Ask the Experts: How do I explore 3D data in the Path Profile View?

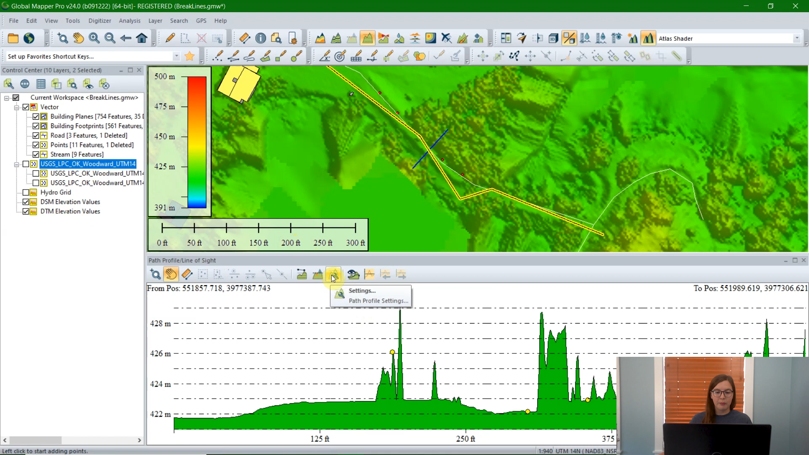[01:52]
But we can add those in the path profile settings. So to open the settings, you can easily click on this little icon here with the wrench, or you can right click and go to path profile settings.
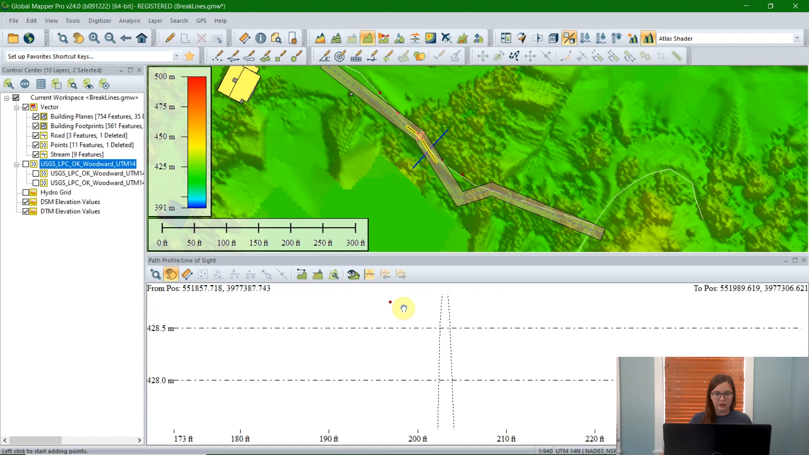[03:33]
It's going to change the smooth data to something a little more choppy, but that's okay. I'll click Alright. And we can see these red point features. Note that they keep the same style, the same color, the same shape settings as in the workspace.
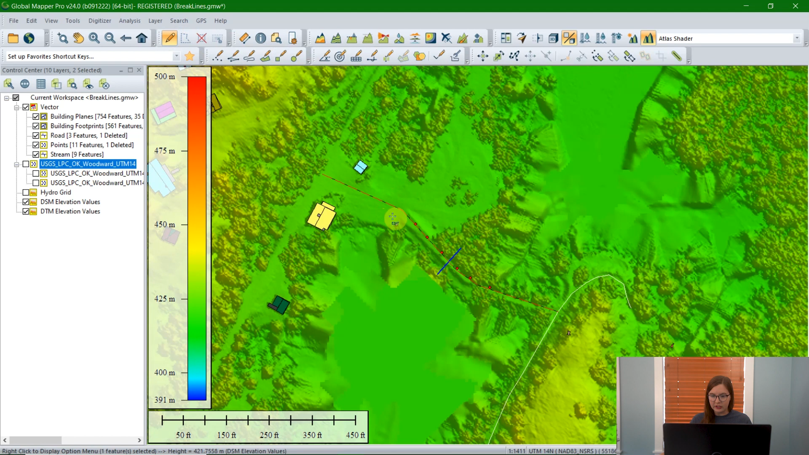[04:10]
So if I wanted to draw a path profile that exactly matched the road layer underneath to go directly across the dam, I could use that existing line feature as a path profile. So to do that, I'm going to close the existing line I already have. I'm going to grab my digitizer tool, and I'm going to select the line feature here. And with the line feature selected, I'm going to right click anywhere in the workspace.
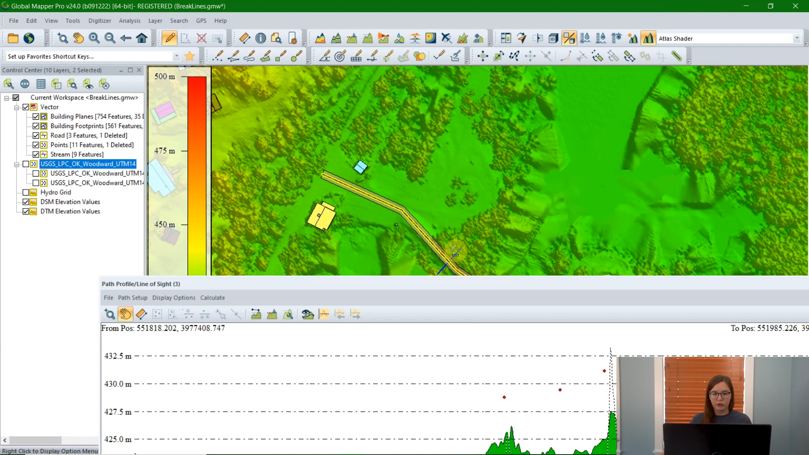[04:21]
I'm going to go to Analysis Measurement, and under Analysis Measurement, I'm going to click on Path Profile. And this will automatically create a path to that existing line feature. So we can see that it matches exactly along those lines, and we can see the little red dots on top of it as well. We can also see that it inherited a bit of a wider swath from my last setting.
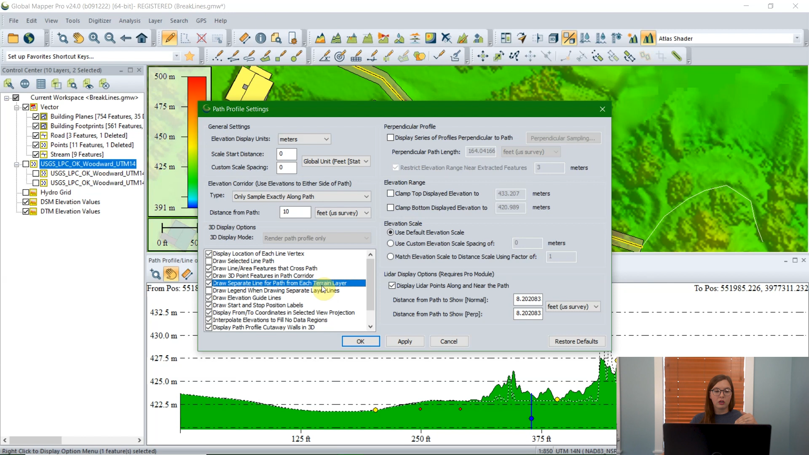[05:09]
And this is going to draw a new line along with the existing line, so we can see and compare those two terrains. But additionally, to help kind of distinguish them a little bit, I'm going to check the option to draw a legend for that as well, so we'll be able to see the differences in color.
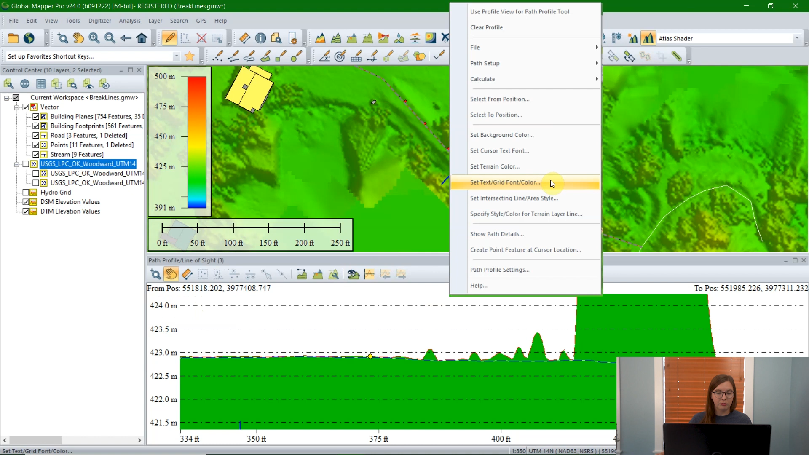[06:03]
something where you have a lot of light gray points, sometimes changing this to black can help with that as well to make them stand out a little bit more. With that, you can also change the set text grid font color. So those are these dashed lines and these numbers and labels with a scale bar there. You could change that to white. So if you were to change the background to white, you would want to change the text to black and vice versa.
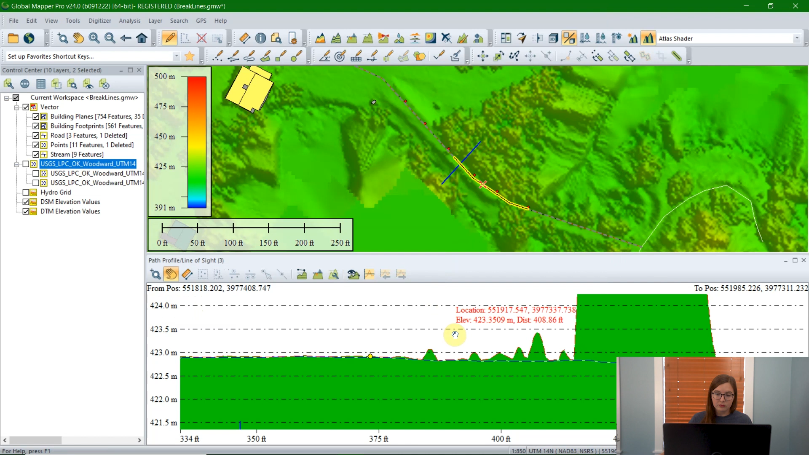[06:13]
And you can change all sorts of settings here. Also in the Path Profile tool, we can look at LiDAR data.
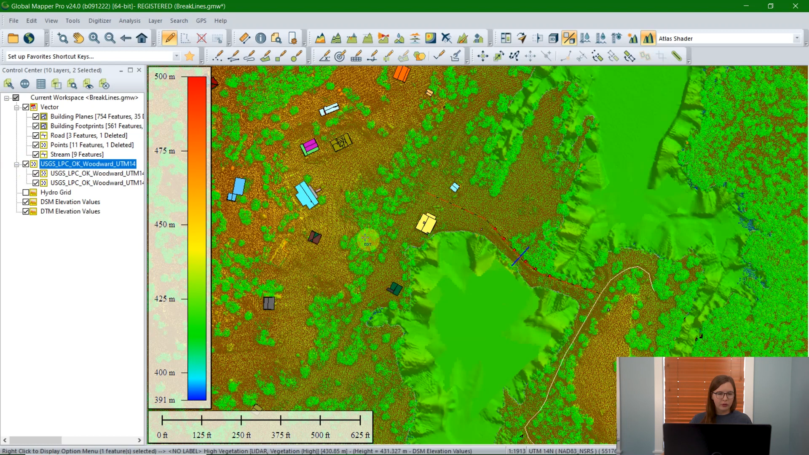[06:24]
So let's go ahead and turn that option on here. And from LiDAR data, I've already gone through and pre-classified this. We have some ground points, we have some green vegetation, and we have some orange buildings. And from that, I've extracted the building layer here. So we have a footprint, and we have the roof planes.
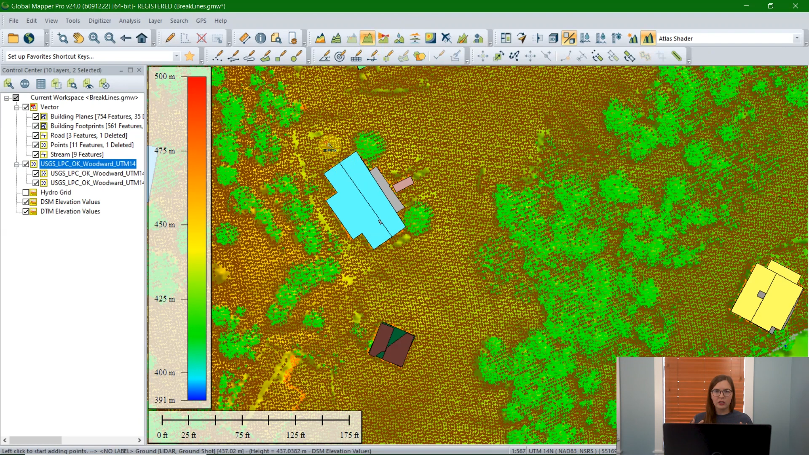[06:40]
And we can look at that from a perpendicular perspective in this tool as well. So I'm going to go ahead and reactivate the Path Profile tool, draw a line across the building, left click to start, right click to end, and then we can see the LiDAR data and the different digital surface model options.
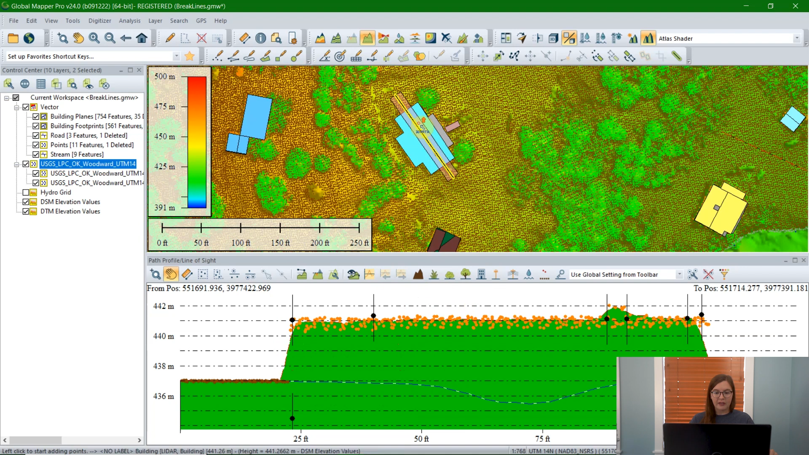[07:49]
which is also looking at the vegetation in the buildings too. Now also displayed here, because we have this building loaded, we can see the point features here. You can also see, if I zoom in a little bit in the workspace, as I move my mouse along the Path Profile tool, you can see a little red X mirrored up in the top window. So that lets you see where in the data you are looking at in the Path Profile tool. Another way to mark features that you see in the Path Profile tool is to create a point. So anywhere here that I want to create a point, say I want to put it right on the top of this chimney.
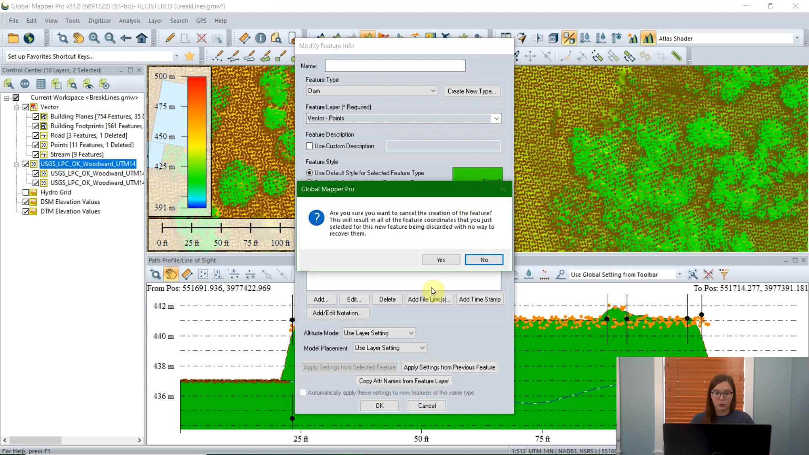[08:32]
And this is just like creating a regular vector feature, where it'll create a new layer here, or you can add it to an existing layer, and it'll have the 3D elevation data as well. You can also create line features. Similarly, for that, in the Path Profile tool, you'll grab the Measure tool, because this allows you to draw the line. So you click a starting point, and when you right-click for an end point, there's an option here to save this subpath line. So you can clear it, or you can also save it, and that lets you export the line as well. So you left-click to stop it, and then you end up with the Create Line feature from Subpath.
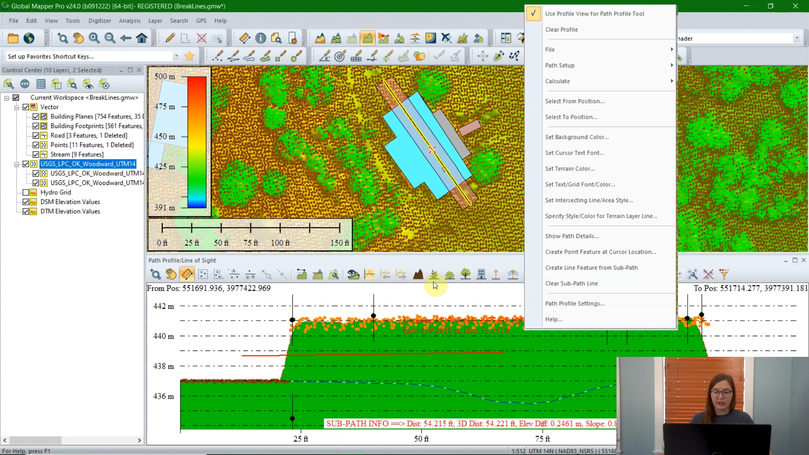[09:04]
So that'll save the line feature with the vertices in each place you clicked, along with, of course, the measurement options with that. Speaking of measuring, this is also another great use with the Path Profile tool,
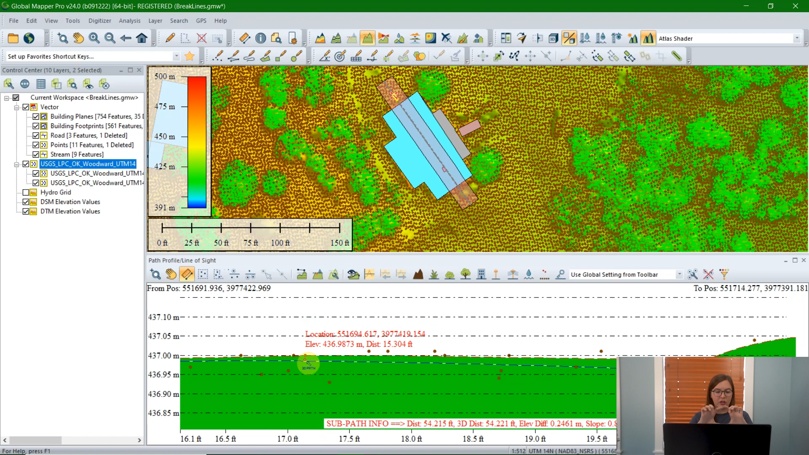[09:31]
especially if you're working with LiDAR data, is to look at not only the slope of your data set, but how thick your ground points are here. So you want to look at the best fit line, or how far, how thick your ground layer is. If that's very thick, you'll want to tell GlobalMapper that, otherwise it won't classify the top line. Or if it's very thin, you'll want to mark that as well so it doesn't classify the top as grass. For the slope in the automatic ground classification tool, this measurement tool is a great way to get that as well. Just throwing that in, because I send that out a lot to our LiDAR users for GlobalMapper, though it isn't necessarily needed for Path Profile. Another perspective that we can get is to chop it up into different sections.
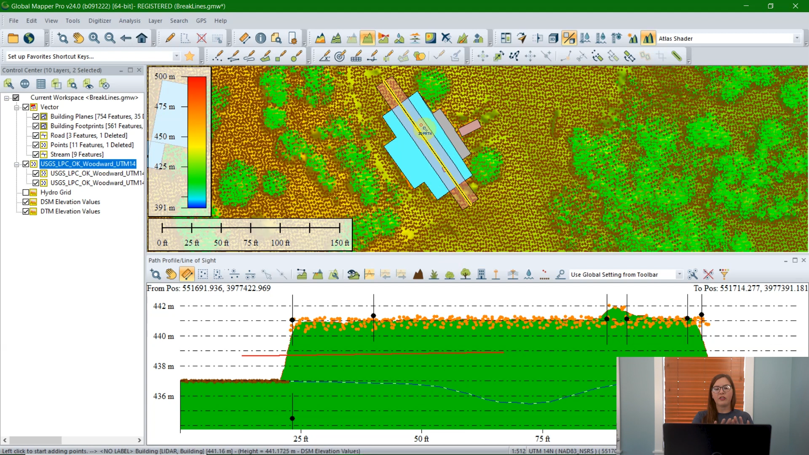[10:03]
So instead of looking at the entire line at once, we can kind of turn 90 degrees and start to look at the building in different sections. So I'm going to open our settings tool again, and we'll check this option up here to display a series of profiles perpendicular to the path. So there's a perpendicular sampling option here, and this lets you choose how many different samples you would like to break your line into. I'm going to leave it at the default of 30, but you can also do it by specific meters.
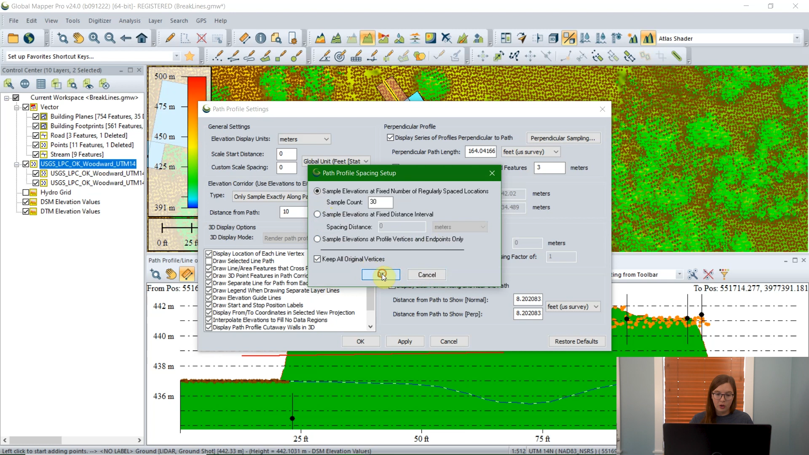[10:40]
So you could draw a path profile every two meters if you wanted to, for however many fits in the length of line you've already drawn, or to sample elevations at the vertices of the line you've drawn only. I'll keep that at default, and we'll click Apply, and we can see that we are now looking at this from a different perpendicular perspective. So we haven't come up to the building yet, so you can't see anything. But I'm going to click on this Move to Next Perpendicular Profile button, and this lets me scooch along the different profiles I've created. So we can see now this tree right here is coming into view, and we can really begin to see the top of the building there that's been extracted.